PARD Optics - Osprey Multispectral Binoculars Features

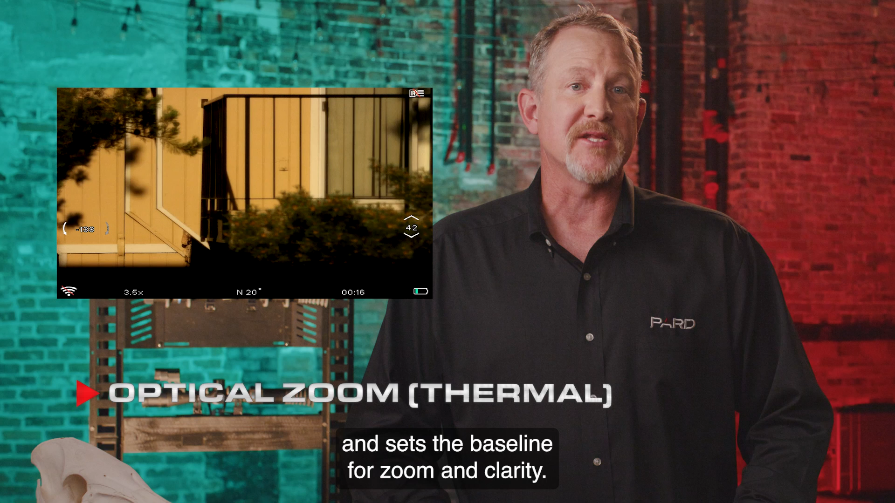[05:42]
The Osprey 640 has a 1.8x base magnification. The digital zoom.